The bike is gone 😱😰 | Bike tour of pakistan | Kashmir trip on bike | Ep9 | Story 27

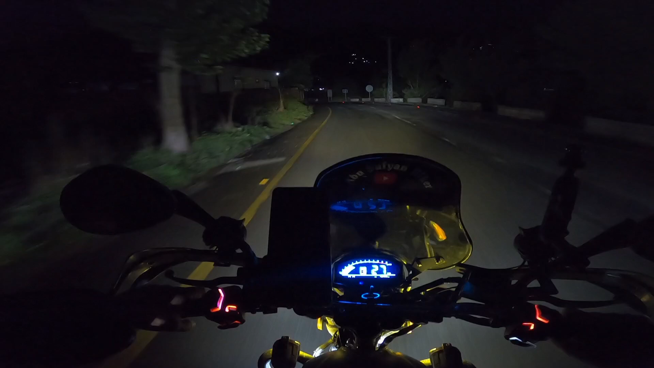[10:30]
جیلم روڈ پہ اور اب ہم گڑی دوپٹہ کی طرف جائیں گے کیونکہ بالکل رات ہو گئی اور پھر جو ہے وہ مزہ نہیں کر رہا ہے جس کو آبشار رات میں, ویسے سردی ہے نا, انسان آبشار پہ جو ہے وہ نہیں نہا سکتے. درمیان میں پیلی رنگ کا پٹی بہت مزہ کر رہا ہے
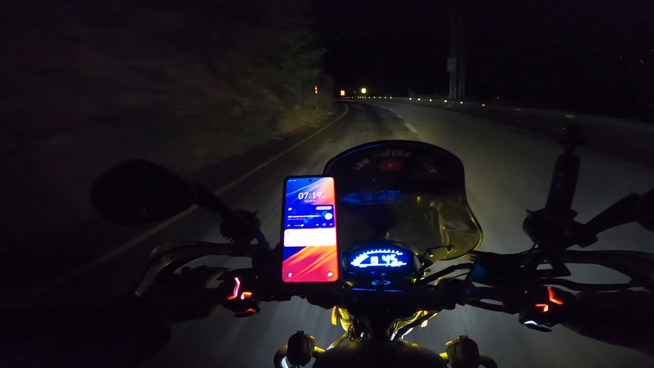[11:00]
شام کے ٹائم. سران, ابھی سران بازار آئے گا. سران